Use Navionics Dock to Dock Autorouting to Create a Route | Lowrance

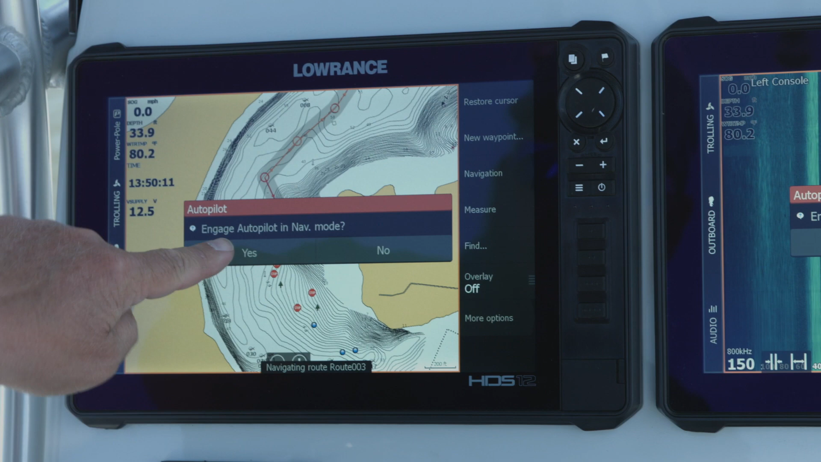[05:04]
So now it's going to ask us if we want to confirm the turn that it's going to make. We're going to say yes. The motor's engaged. So now the autopilot is going to drive us onto these points. Now we've got a little bit of a breeze so it's going to make some corrections here. As you can see we're navigating. It's going to take us to these different route points and take us to the dry dock.